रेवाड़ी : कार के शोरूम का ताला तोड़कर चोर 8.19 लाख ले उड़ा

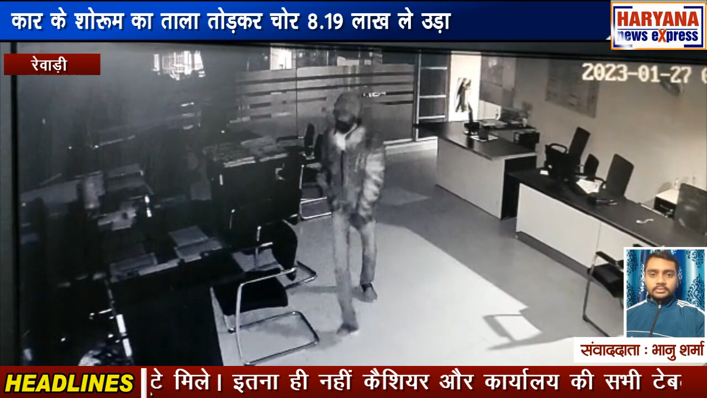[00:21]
हर्याणा की रिवाडी शहर ने इस पर एक कार की शोरूम का तला तोड़ कर चोड आठ लाक उन्निस हजार रुपए केस चोड़ी कर लिगया सुभर जब कर्मचारी शोरूम पर पहुंचे तो शटर पर लगे ताले तूटे मिले इतना ही नहीं केशी और अलकारले की सभी टे�
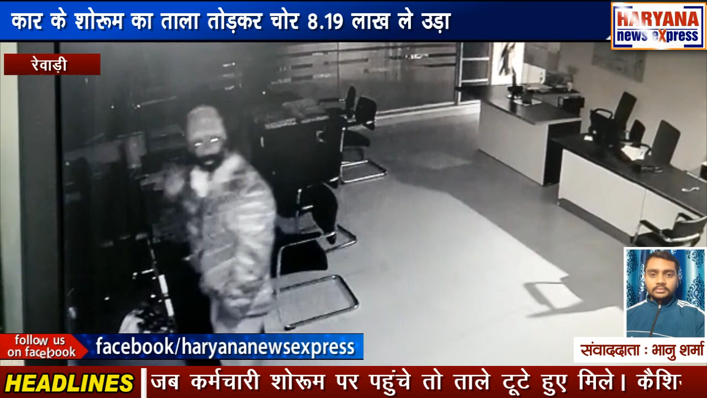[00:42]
केंट सिटी निवासी धर्में रियादा में बताया कि सुभर जब कर्मचारी शोरूम पर पहुंचे तो ताले तूटे हुए मिले केशियर और अन्य कारलायों की तेवर के दराज उखडी हुई थी और उसमें से नगती कायक थी जाच करने पर शोरूम के मालिक की ऑफिस पे शोरूम में